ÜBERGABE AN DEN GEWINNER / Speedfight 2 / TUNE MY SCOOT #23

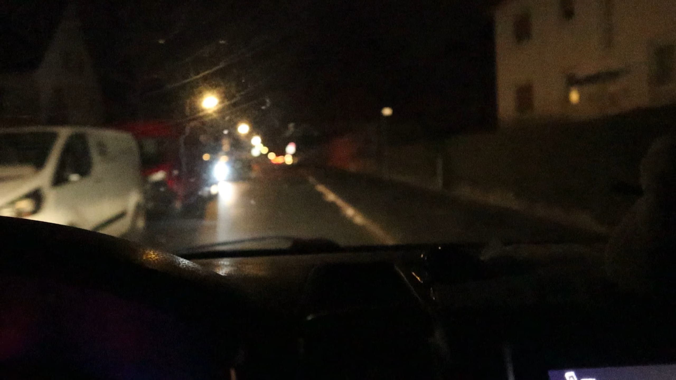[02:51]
Hier irgendwo wohnt der gute Tim. Sehr dunkel hier. Moin. Du bist der glückliche Gewinner.